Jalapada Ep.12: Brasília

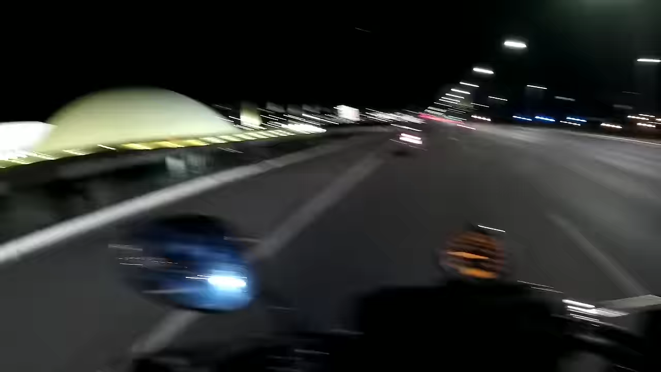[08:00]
Aqui, ó, essa bolotinha aqui, virada pra baixo, é o Senado. A bolotinha lá, né, virada pra cima, é a Câmara dos Deputados.